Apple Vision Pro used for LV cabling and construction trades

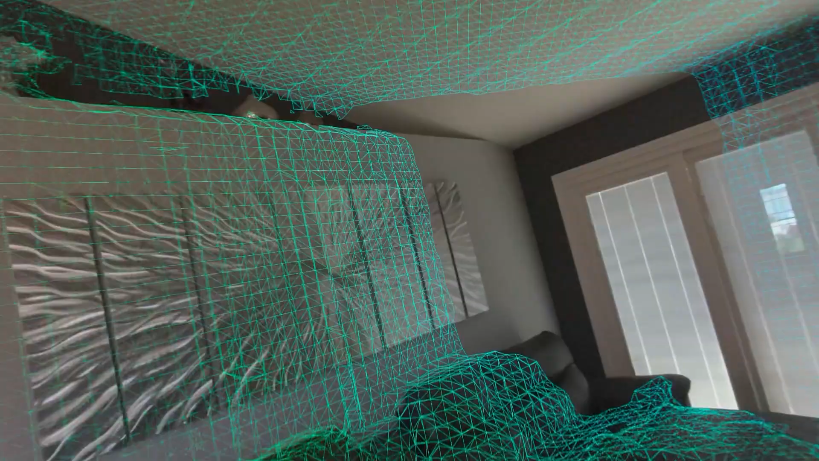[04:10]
So I'll just walk around and look, and it starts scanning wherever I'm looking, right?
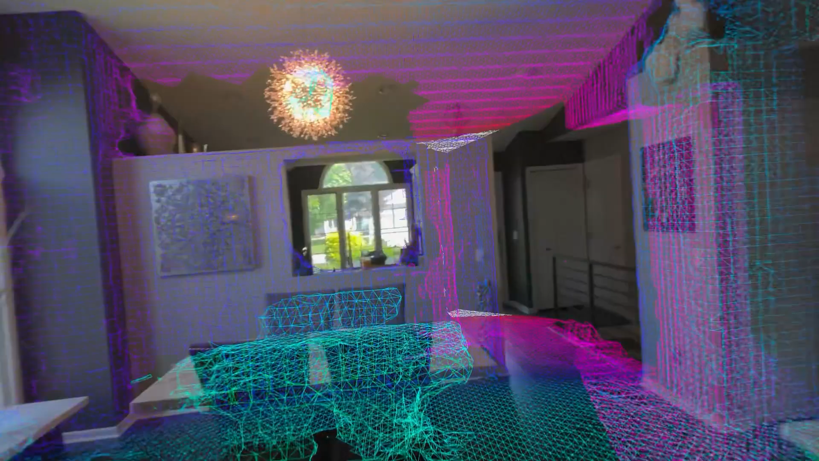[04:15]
It's scanning everything.
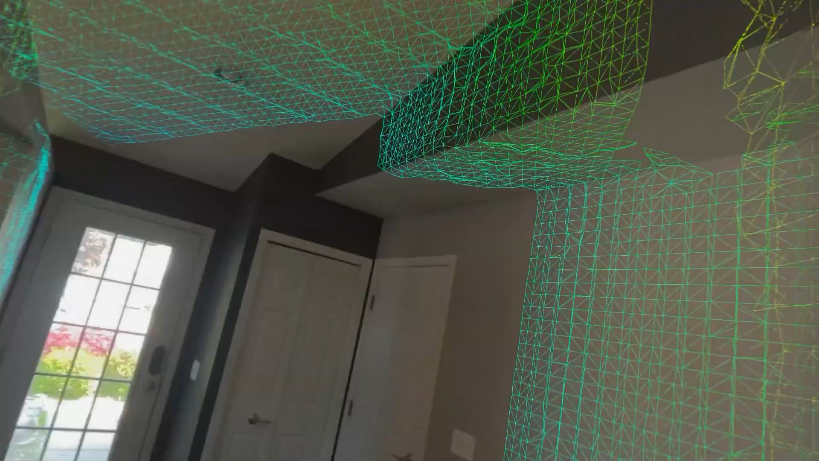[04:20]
Wherever I'm looking, it's basically scanning, and it's applying a mesh overlay.
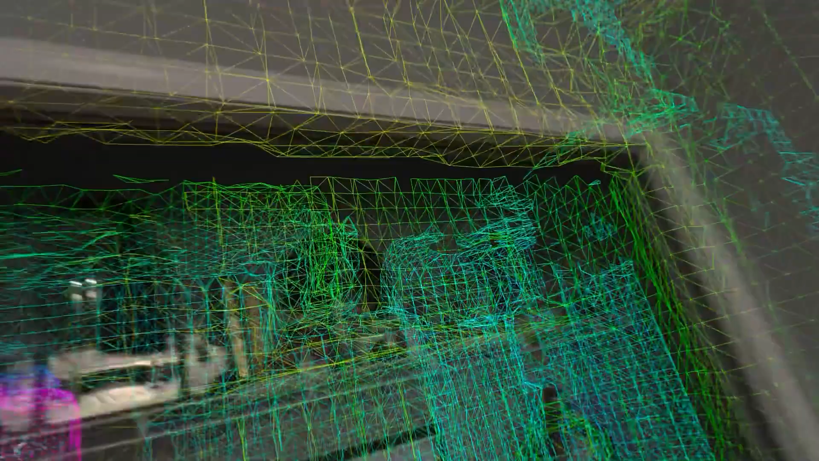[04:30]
So, I can scan that, scan, scan that.
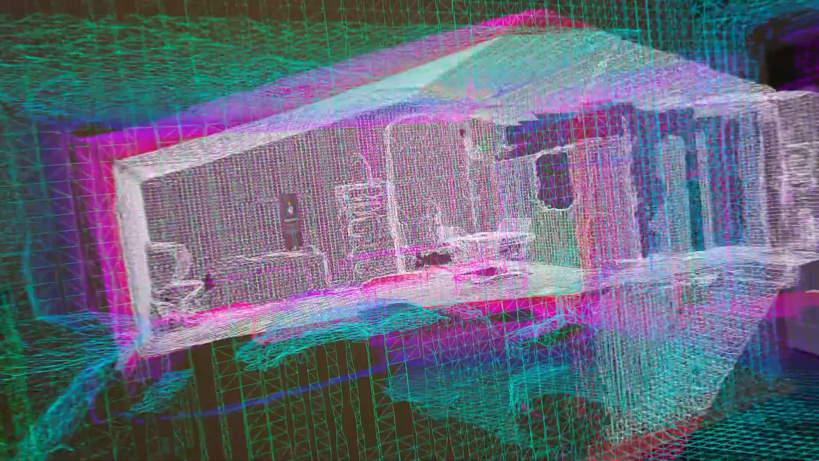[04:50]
And then if you see, once I scan stuff, you see how you can see through it? You're not really seeing through a wall, obviously, but it keeps things spatially aware, I guess you call it.
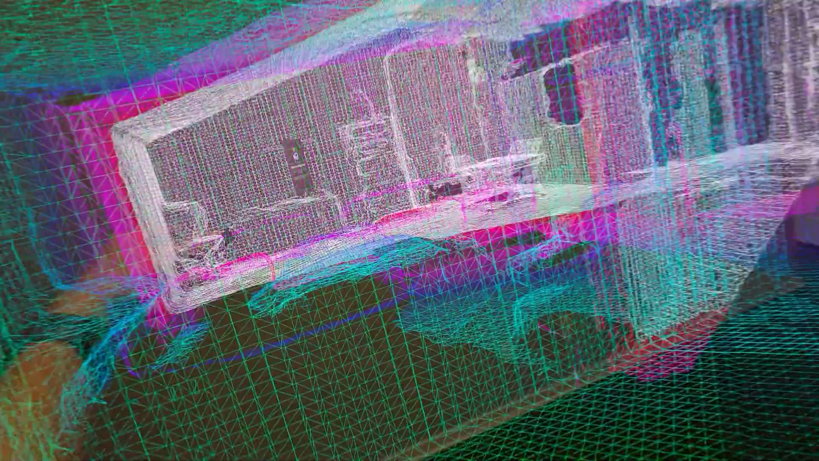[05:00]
So, it remembers things in real time and space.
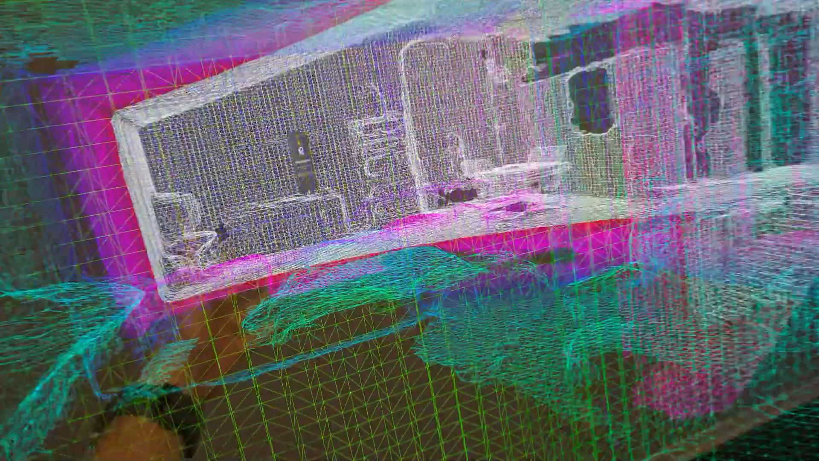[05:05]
So, well, real space, I guess, would be the right way to say it. So, like, there's the bed in that room, and that's where it's at.
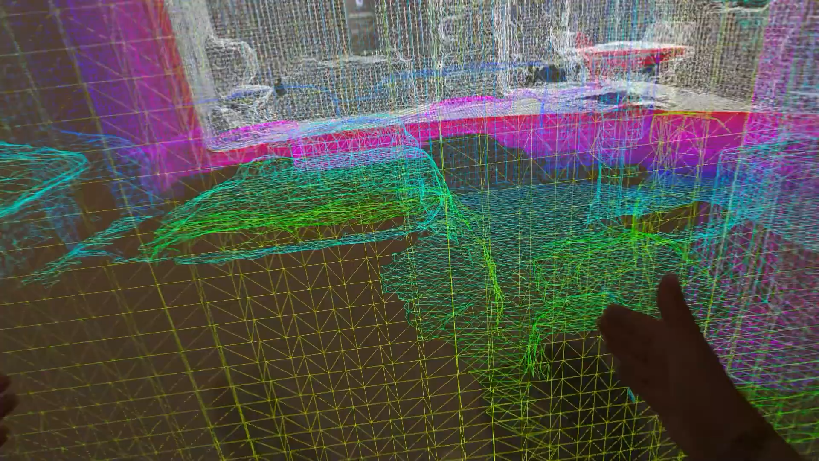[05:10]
If I knock this wall down, it would literally be where the dimensions of the bed are.
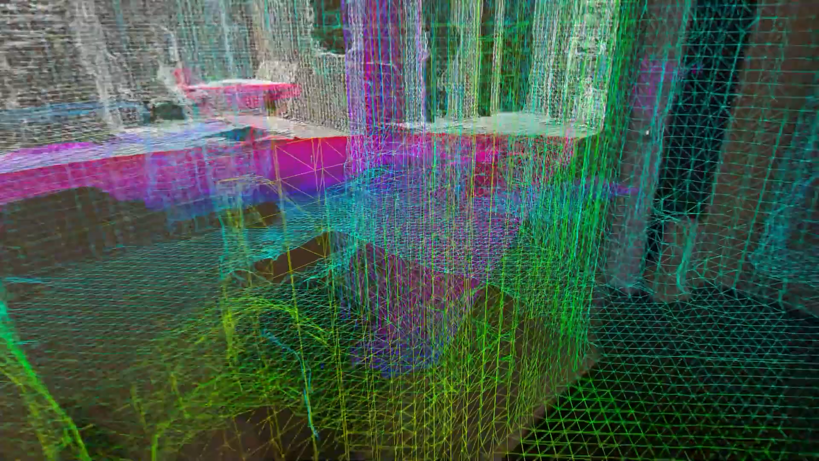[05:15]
We did measure to see how accurate it was, and it's exact. Like, it puts stuff right where it's at.
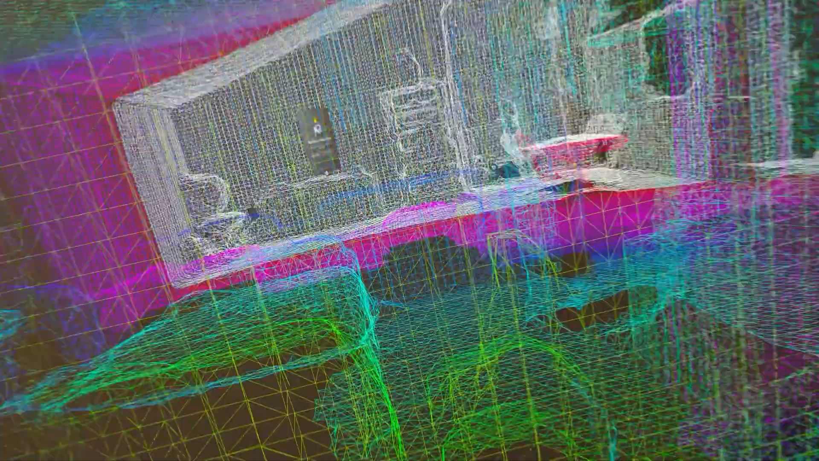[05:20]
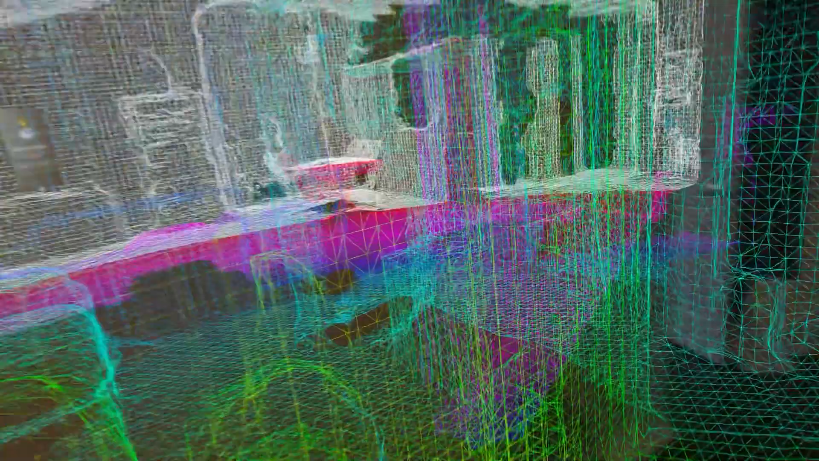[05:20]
So, for example, I scan the bed in here.
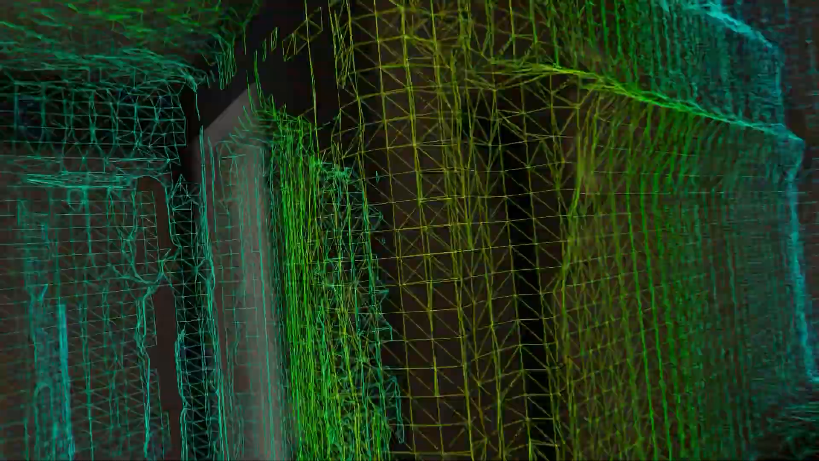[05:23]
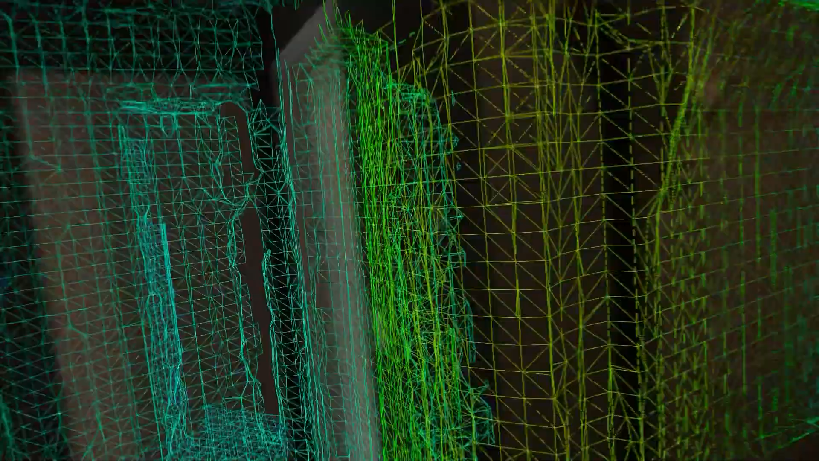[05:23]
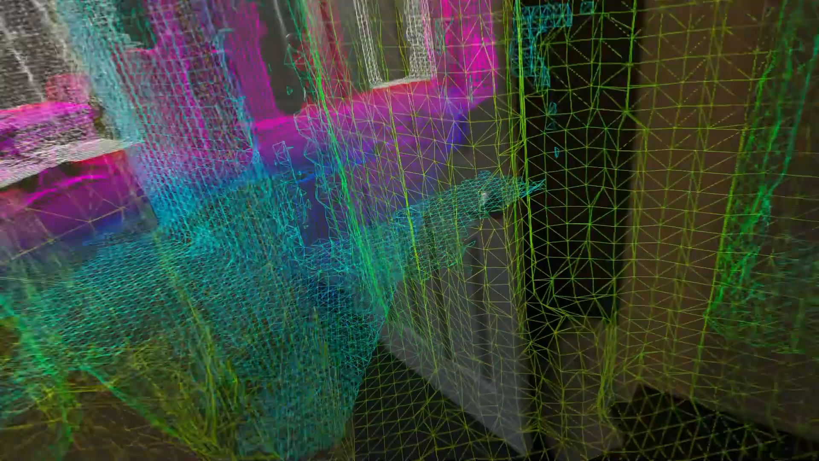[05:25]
So, if I go back in here, I can see, for example, this room.
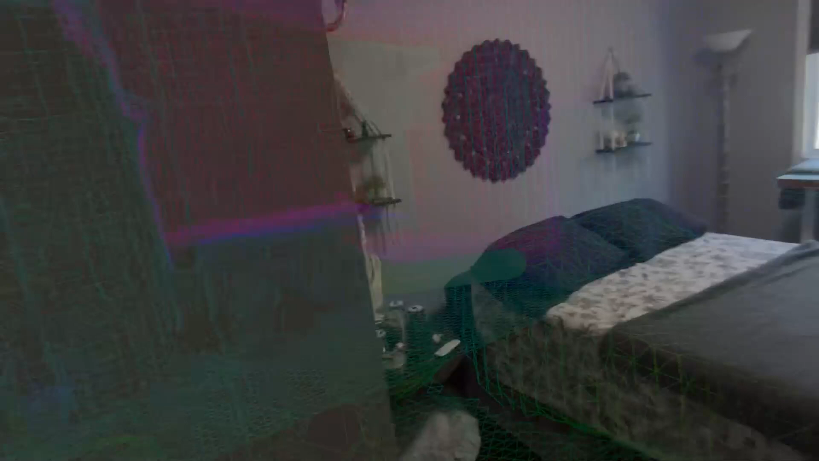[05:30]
There's the bed in the other room, the posts, everything. There's the wall.
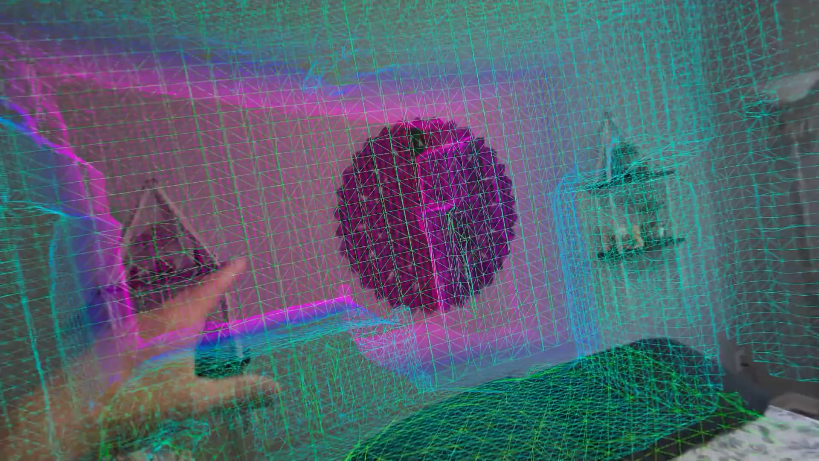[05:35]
So, it gives you a really, really good indication,
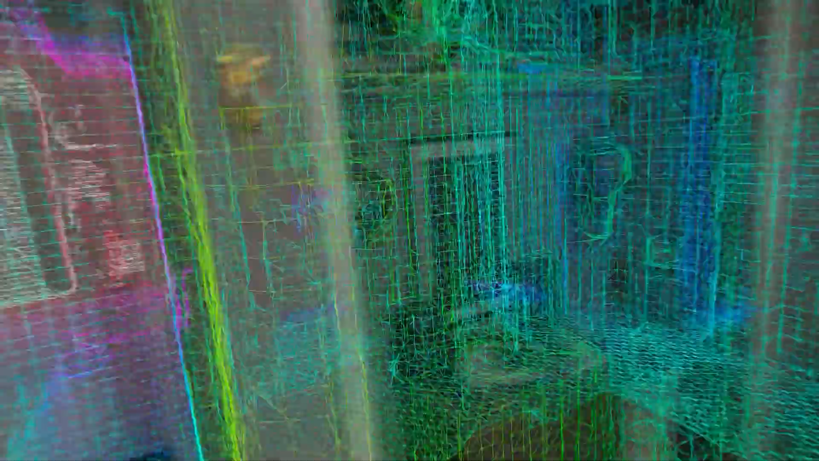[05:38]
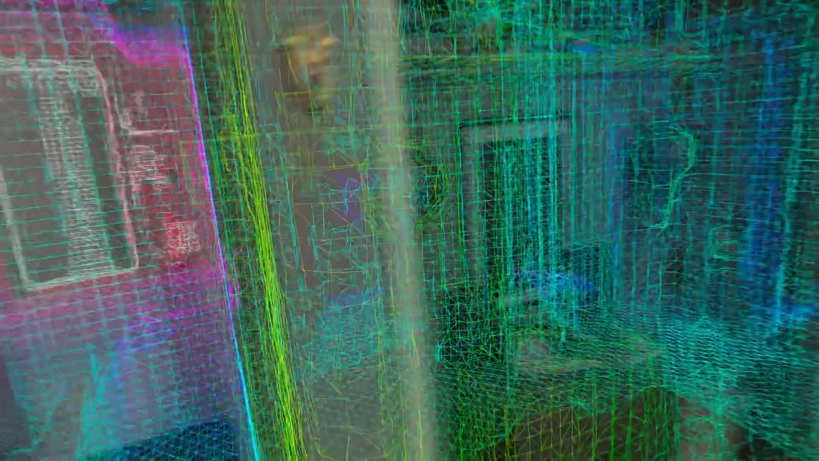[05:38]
especially when you're talking about down low where to drill.
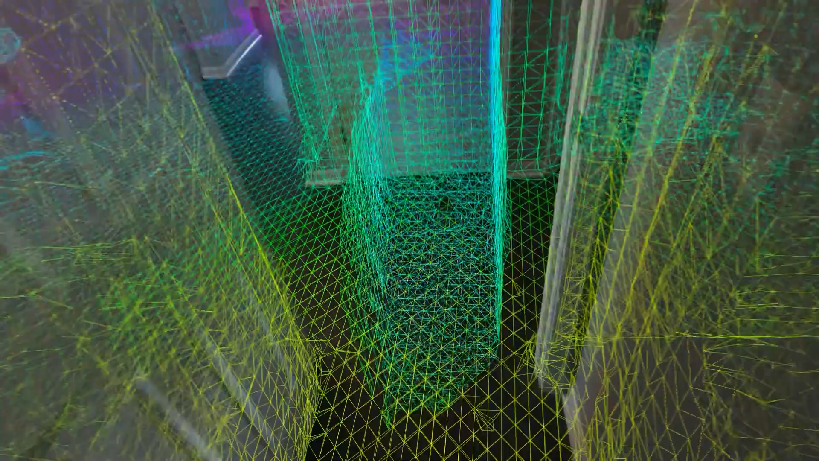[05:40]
Like, for example, there's our stairs going down.
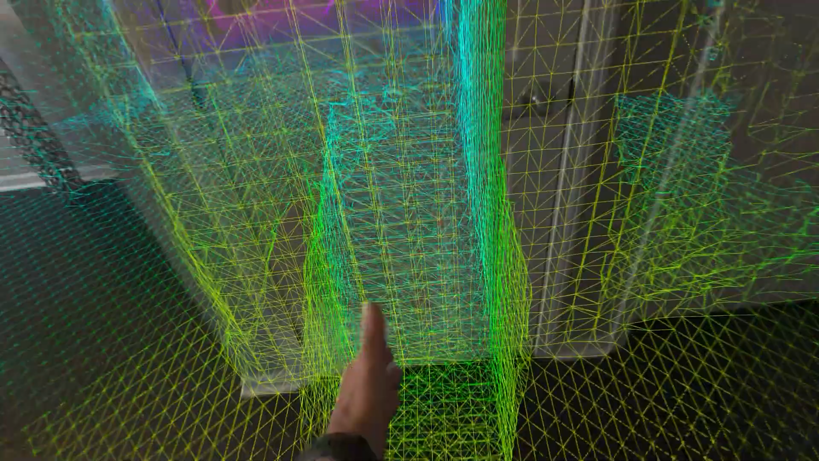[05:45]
You see that going down into that room.
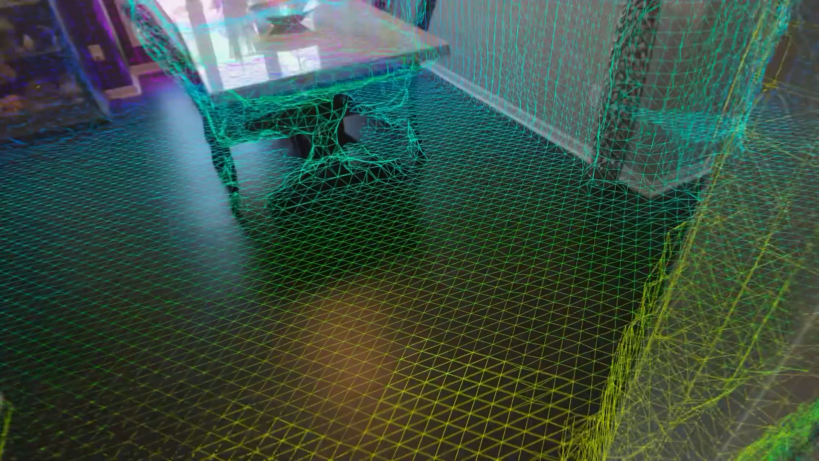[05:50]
So, if I walk back down into there, I would be able to see underneath here.